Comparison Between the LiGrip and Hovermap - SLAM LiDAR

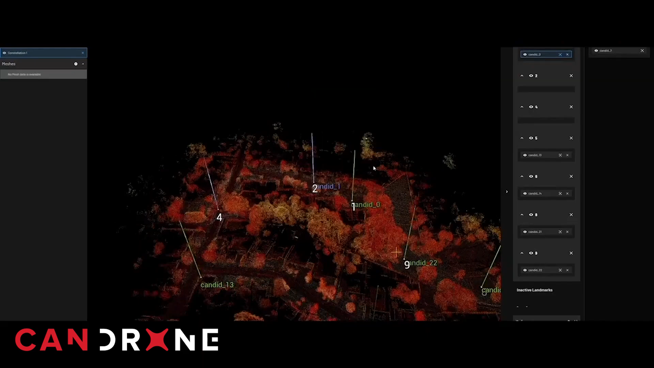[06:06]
We'd have to take our survey equipment, so an independent base rover or some pre-existing ground control,
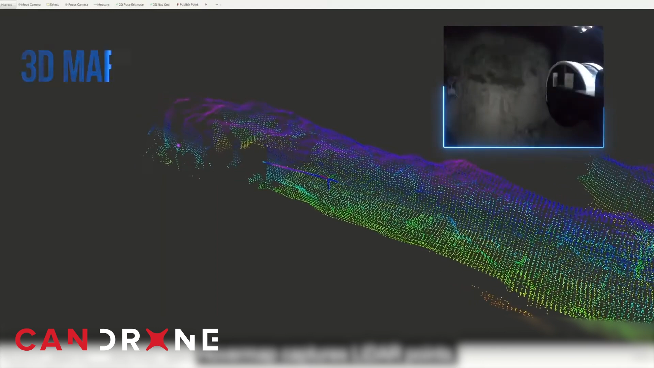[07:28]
So where the pilot can't see or navigate safely with a lot of obstacles, say in a stope,
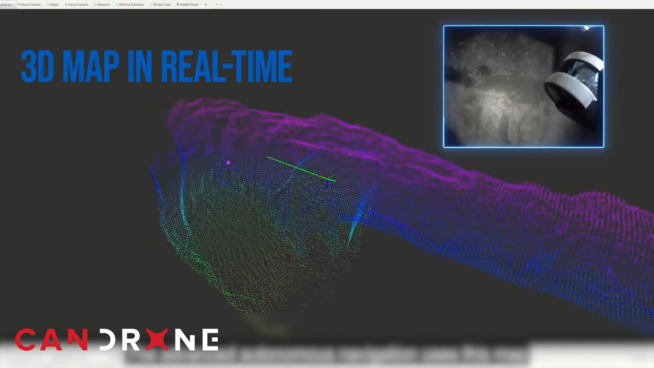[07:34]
in a mining application, the drone will be delivered to the area of interest and back again with the hover map controlling the navigation.